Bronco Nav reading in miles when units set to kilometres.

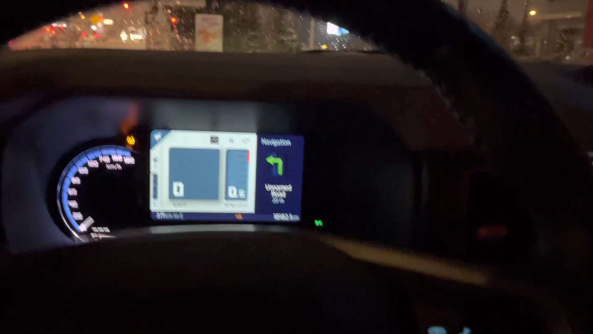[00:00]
So here you can see that the odometer is in kilometers and the navigation is in miles.